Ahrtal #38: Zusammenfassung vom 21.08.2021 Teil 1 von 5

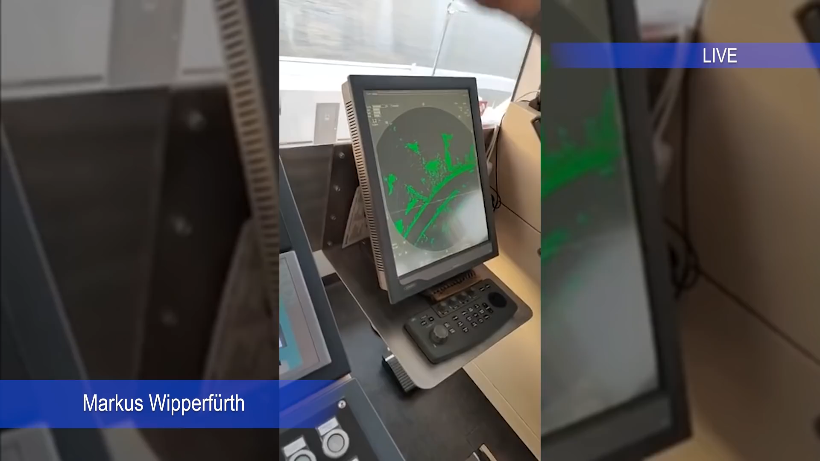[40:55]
Das ist hier der Rand. Und hier kommt, siehst du jetzt hier oben gleich ein Schiff.